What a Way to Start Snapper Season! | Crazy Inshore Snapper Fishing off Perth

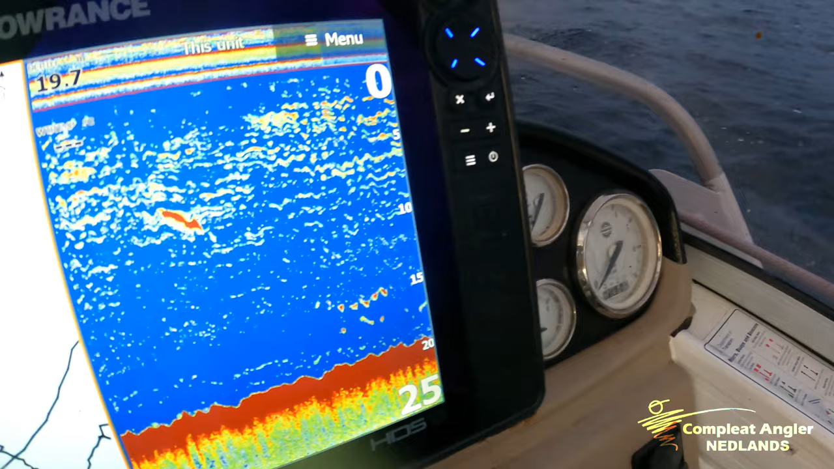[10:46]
It's a bit going on down there, too. So first pinky session of the season.